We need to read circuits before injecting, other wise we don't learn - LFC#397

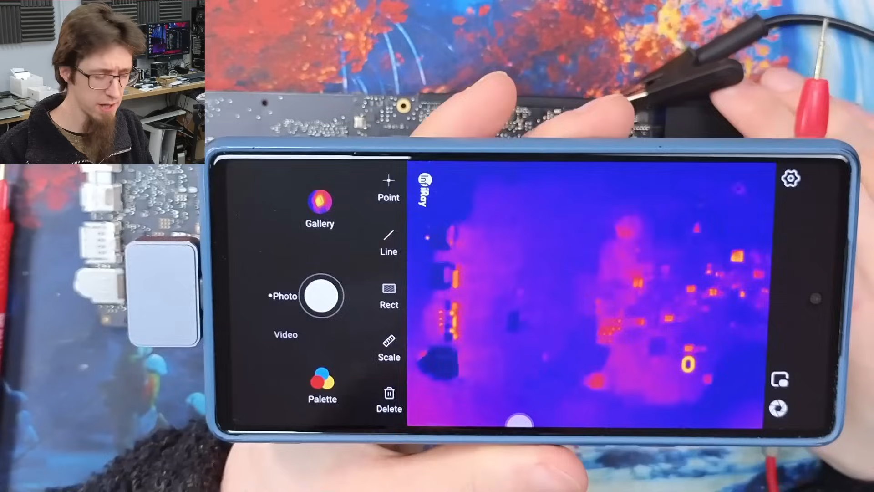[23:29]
I'll move across a little bit. So we're expecting a spot to appear. Let's see. Where's my pointer?
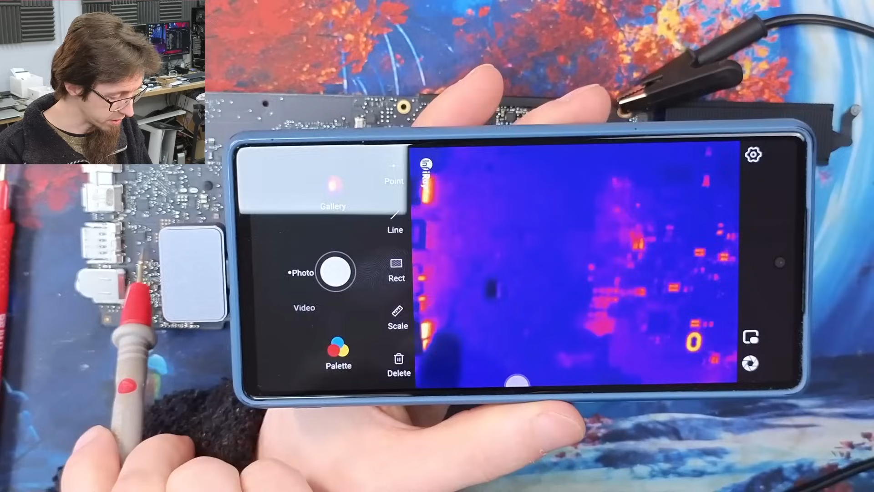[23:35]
There. So we're expecting it to light up around there. So here we go.
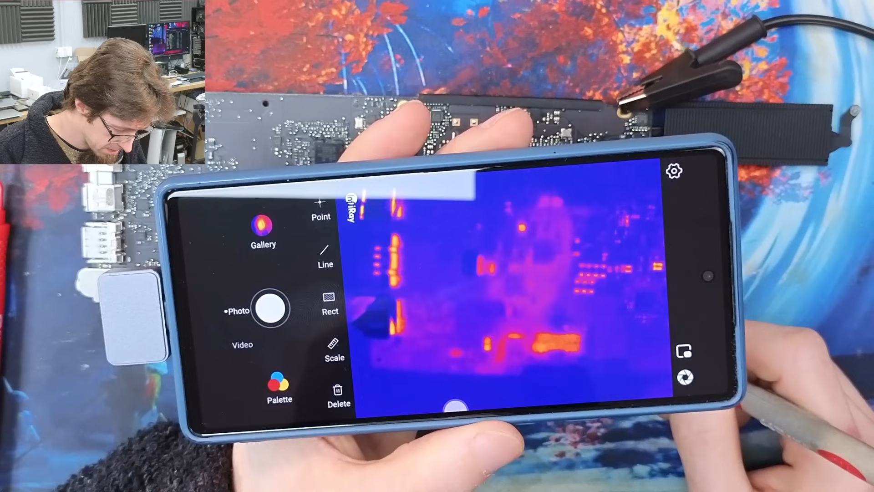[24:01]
That's this guy. What are you and why are you getting hot?
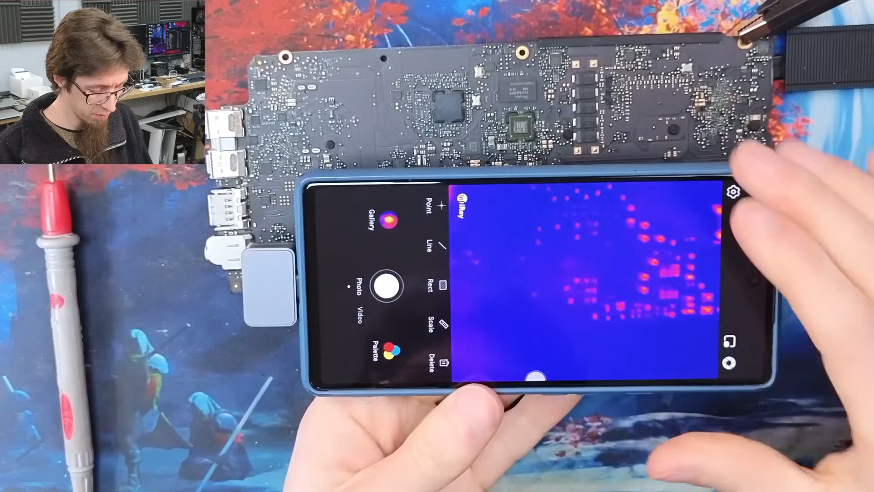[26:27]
So now we can get right up close to the board, and we can see precisely what heats up.
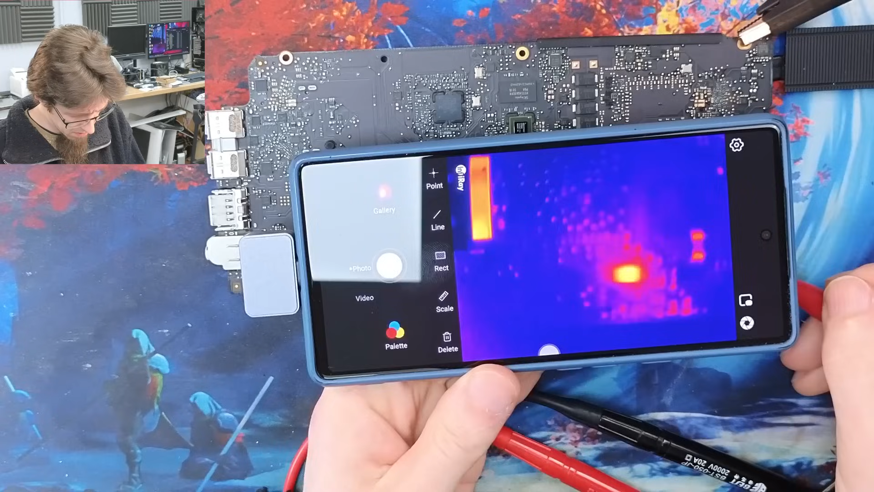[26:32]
Aha, I was right. It's that capacitor. It's not a current sensor resistor. Okay. All right. So let's back up to where we were.